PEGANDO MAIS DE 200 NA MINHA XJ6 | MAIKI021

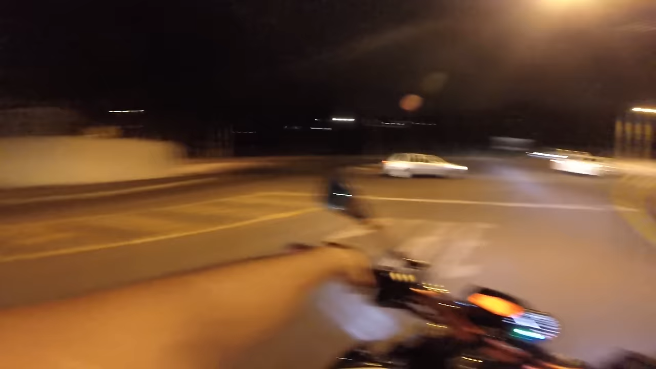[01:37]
A moto é um neutro aqui, ó
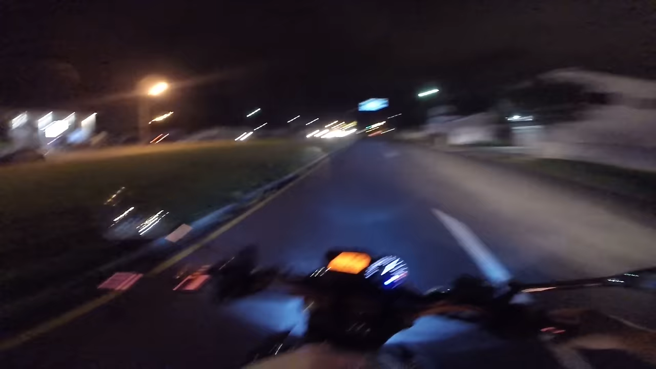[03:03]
Mancada, moleque Você não tá esperando a titãzinha Foi mal, Marco Foi mal O maluquinho cruzou Cruzando ali Vai saber se cruza, né? Será que o Marco vai conseguir passar, mano? Ih, Marco
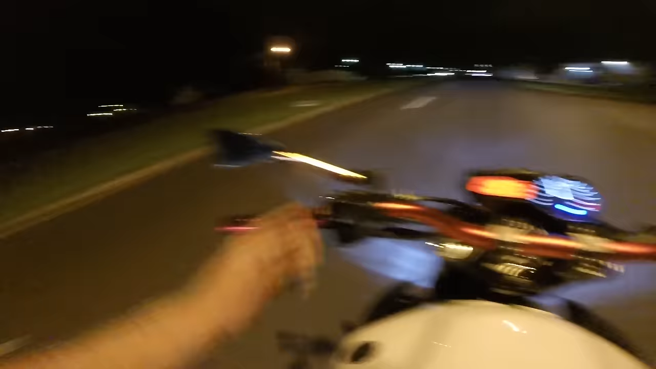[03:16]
O Marco veio O Marco é louco, tio Falando pra você
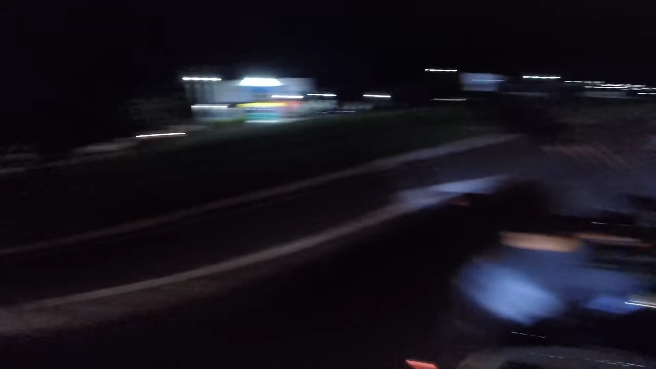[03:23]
A moto tá estralando,
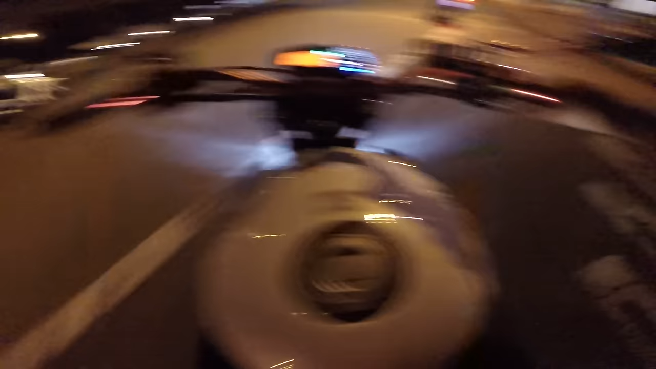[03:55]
É o líquido do radiador da moto Tá ligado?
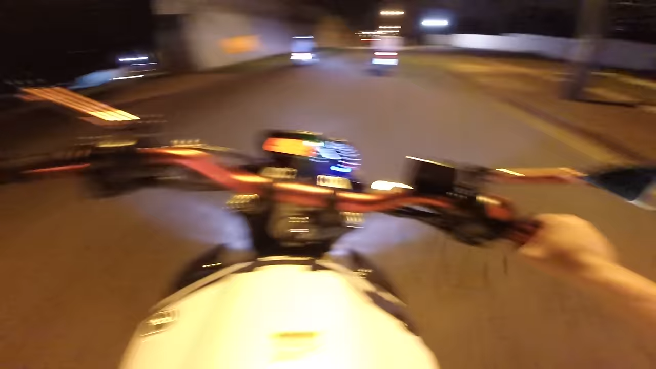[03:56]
Ele é responsável por esquentar Por esfriar a moto E pra marcar a temperatura do motor Certinho
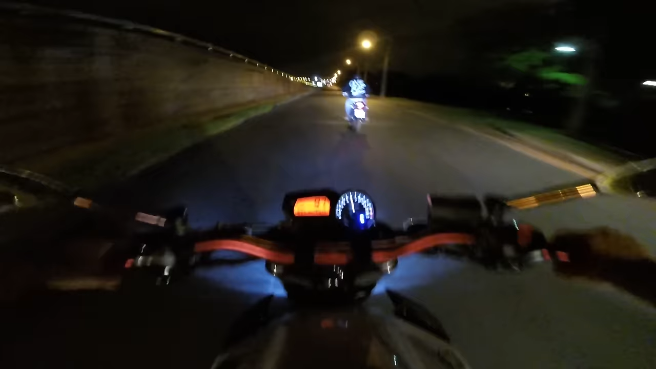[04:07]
Não troquei essa semana, mano Bota filé, mano Tá esquecendo nada, tio
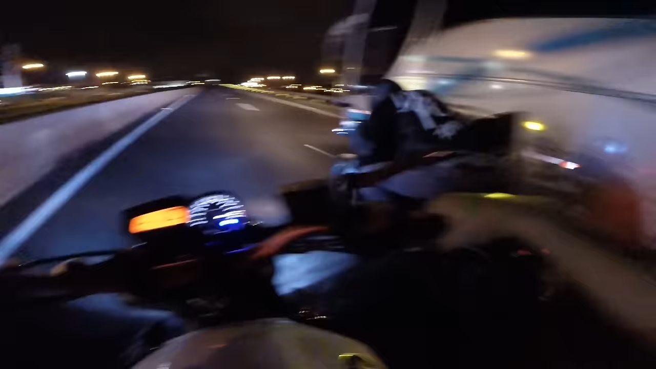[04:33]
Só vamo, moleque 150, tá ligado Tem que acompanhar o parça, né Tá indo pro fluxo
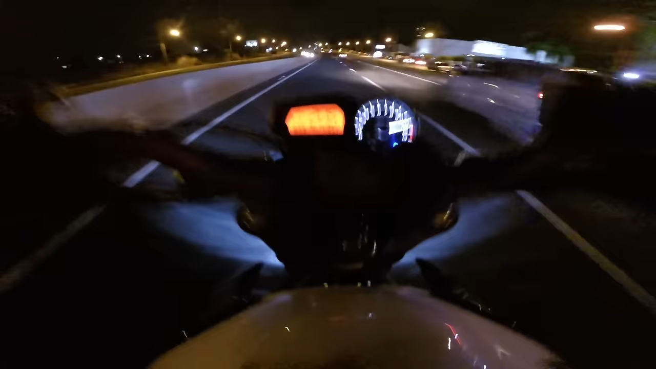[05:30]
Olha os carros na frente, hein, mano Tem que reduzir o passo, né, tio O Marco deve estar longe,